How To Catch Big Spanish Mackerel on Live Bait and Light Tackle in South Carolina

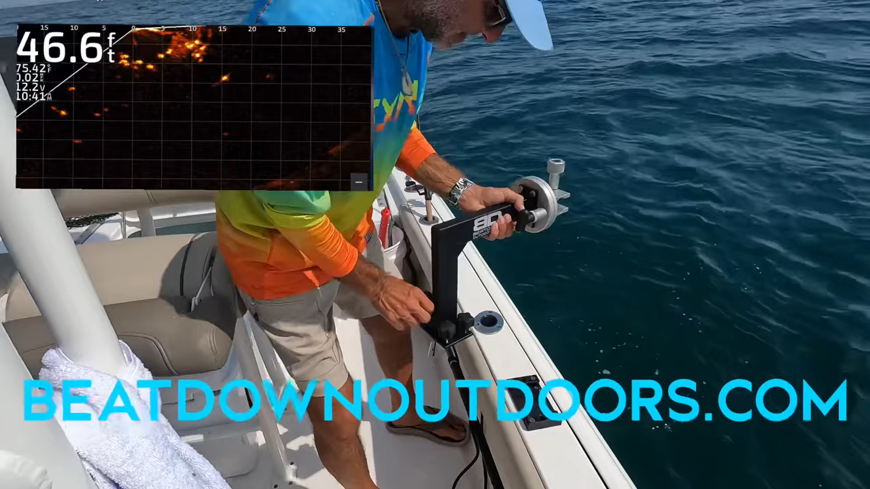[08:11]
On screen: depth 46.6 ft
Now, real quick, Scotty Hopkins over at Marshalls Marine, we came and chose this setup that we've got.
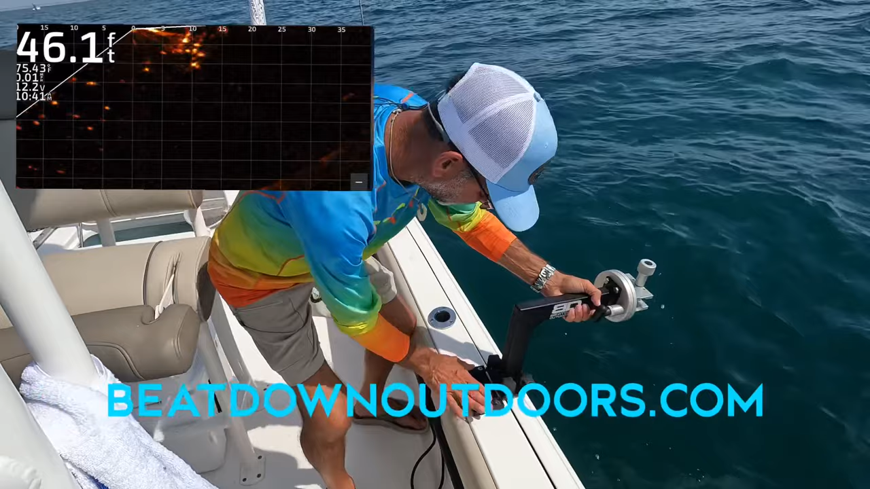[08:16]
On screen: depth 46.1 ft
I've got the bracket right here. We're going to slide this beat down bracket in.